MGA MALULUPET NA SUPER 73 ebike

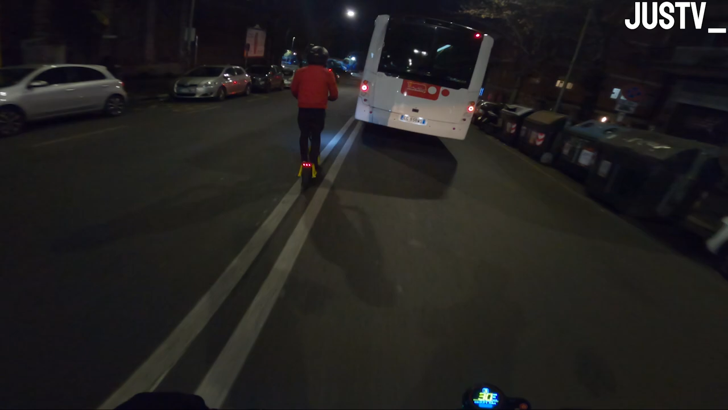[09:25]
Puta, wala na rin brake pad.
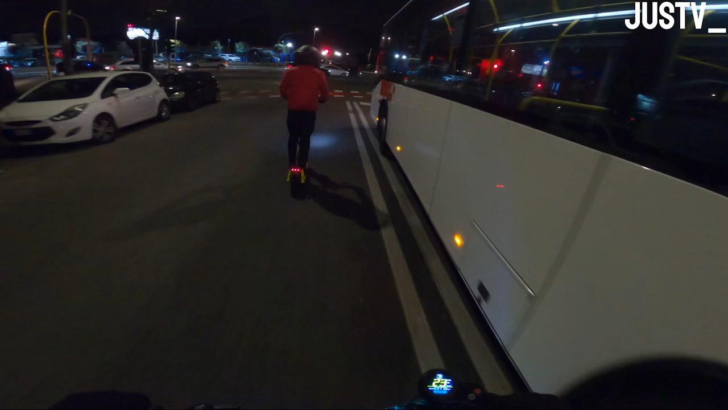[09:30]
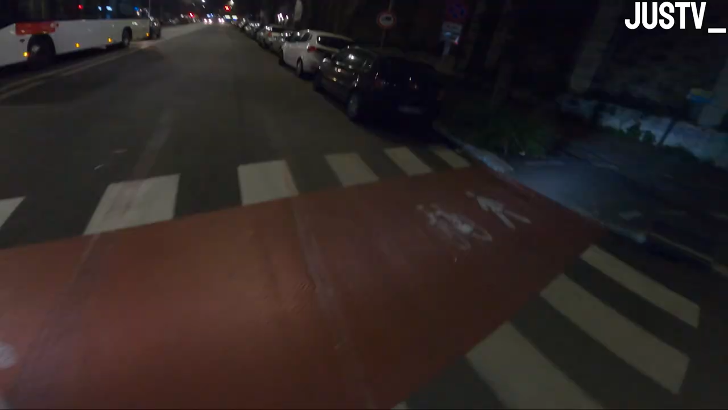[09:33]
Wala nang brake pad yung bus.
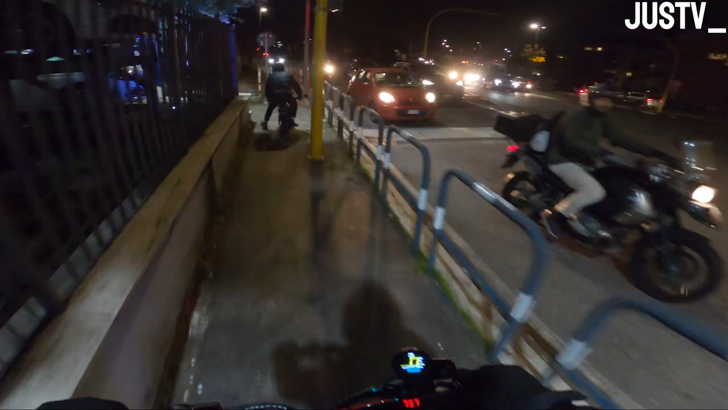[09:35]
So ayan, dito daw, meron daw dito ang daan. Saan na naman kaya kami dinadaan ni Titi?